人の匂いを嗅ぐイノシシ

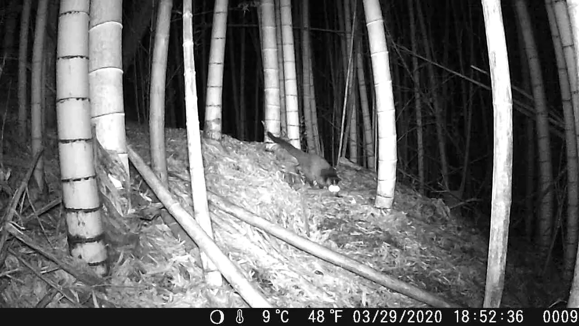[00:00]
罠をセットしたときに残った人の匂いを嗅ぐイノシシ。この場所にくくり罠をセットしたときに人の匂いがついたようです。